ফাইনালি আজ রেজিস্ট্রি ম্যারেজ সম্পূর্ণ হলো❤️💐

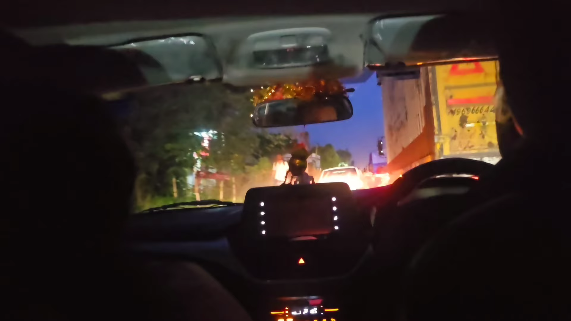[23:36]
আসানসোল থেকে আমাদের বাড়ি আসার পথে রাতের দিকে প্রায় সময়ে ট্রাকের এত এত পরিমাণের লাইন থাকে,
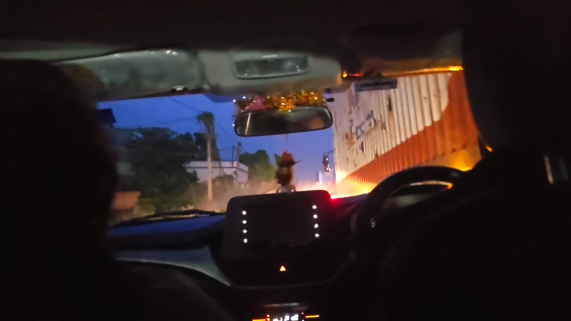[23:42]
যেখানে ধরো 5টার সময় বেরালে রাত 11টা 12টা বেজে যায়। তবে আজকে ট্রাকের লাইনটা একটু কমই ছিল, তো আমরা এখন বর্ধমান পৌঁছে গিয়েছি।